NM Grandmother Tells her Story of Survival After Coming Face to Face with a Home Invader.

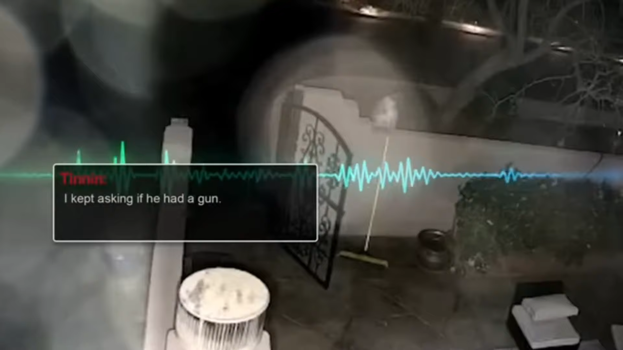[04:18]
You can hear Revetta banging on the door.
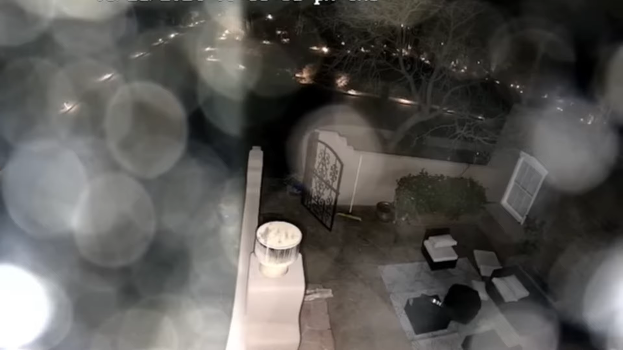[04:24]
Then he kicks in the door.
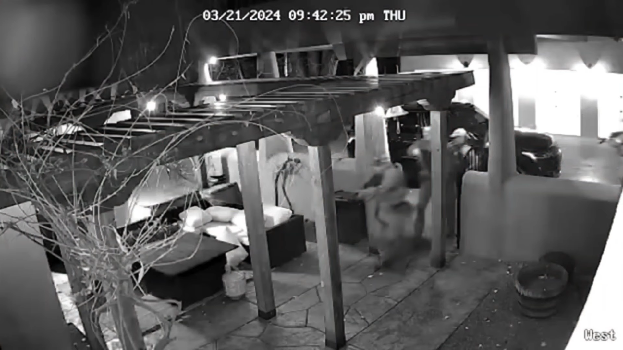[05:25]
APD stepping in! Albuquerque police! Hands up! Hands up! Hands up!
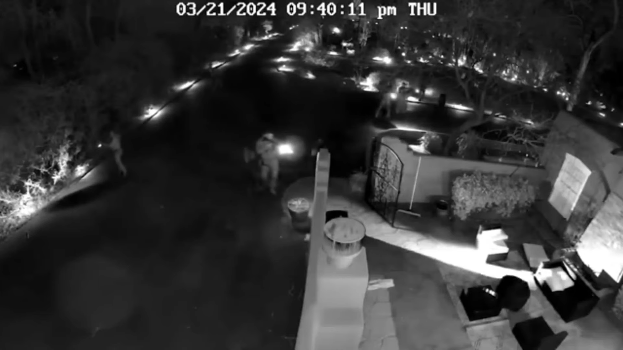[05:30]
Minutes later, officers move in, dragging Revetta out.